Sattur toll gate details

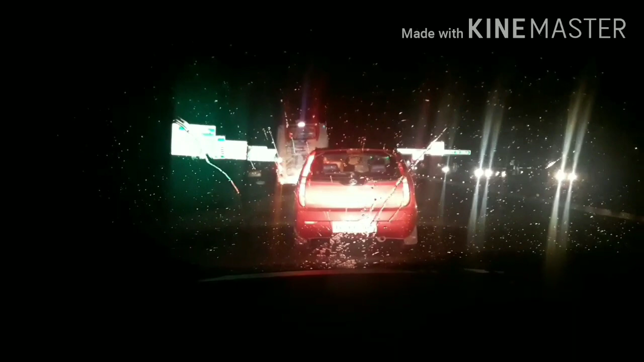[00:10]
பயங்கர கியூ இருக்குது, ஏன்னா நாளைக்கு இல்லை பஸ் எல்லாம் ஓப்பனாகிறனால. இன்றைக்கி வந்து 31st ஆகஸ்ட், அதனால் உங்களுக்கு அப்படி இருக்குது.